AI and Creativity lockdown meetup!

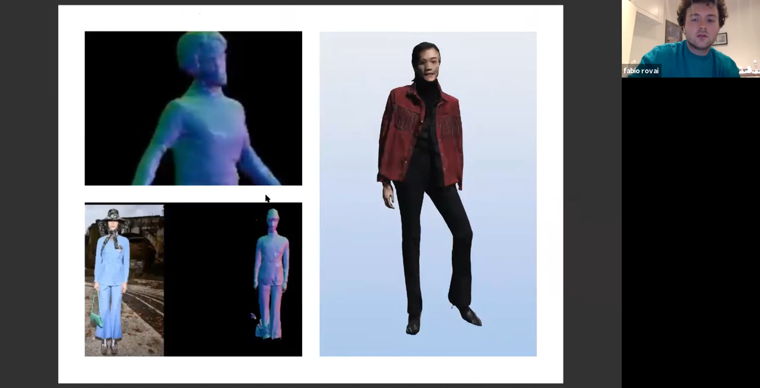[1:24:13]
software, sorry, algorithm, and this is called PIFUHD. And basically, from a single image to create a three-dimensional mesh. And, yes, I'm also exploring more software now. However, when you start to do, like, this kind of stuff, a lot of maths, you know, start to appear. And after some point, you cannot really escape from it.